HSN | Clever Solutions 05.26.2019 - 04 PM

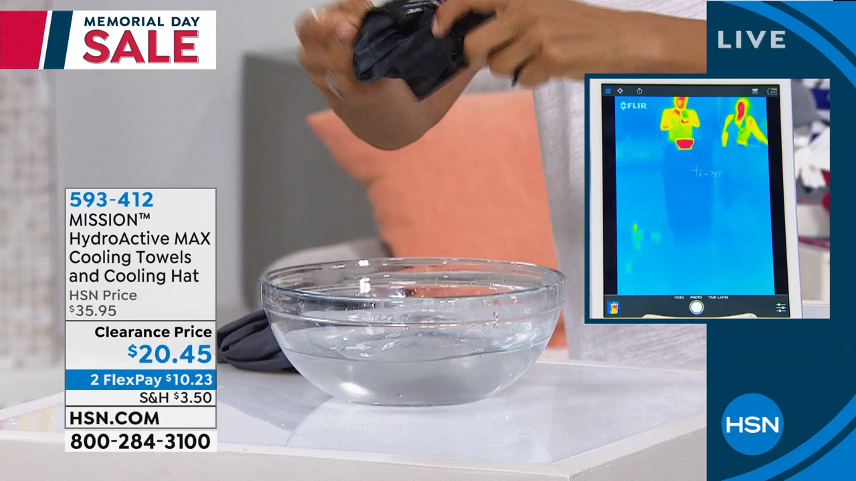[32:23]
You soak it, you wring it, and then you give it some snaps. That's all you need to do. Now watch a thermal camera, because you'll see it go from the very hot water right before you. Mm-hmm. Look at it cooling down in seconds. I know the camera's high. Yeah, there you we can go. See but look that. At it changing colors. Yeah. So from the 100 degree mark down to the 60s even in less than a minute. So when we say instant cool, yeah.
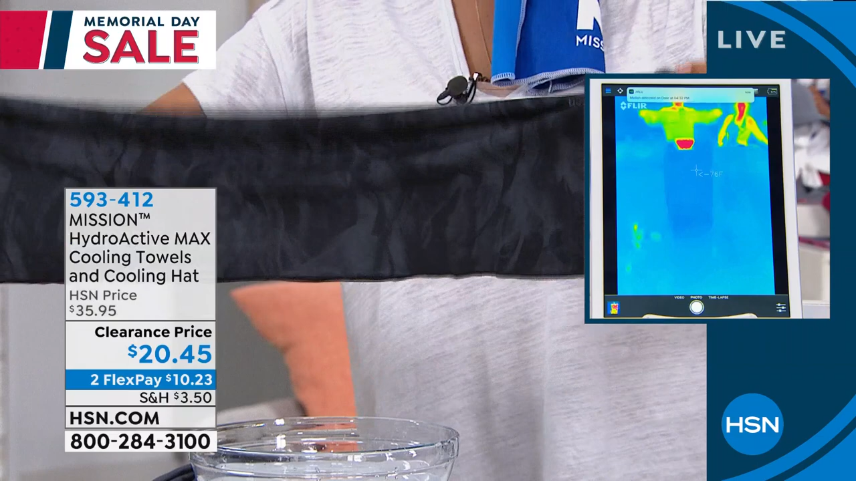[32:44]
100% chemical free and instant cool in the towel and also in the hat. Same technology that's been blowing it out since 2012.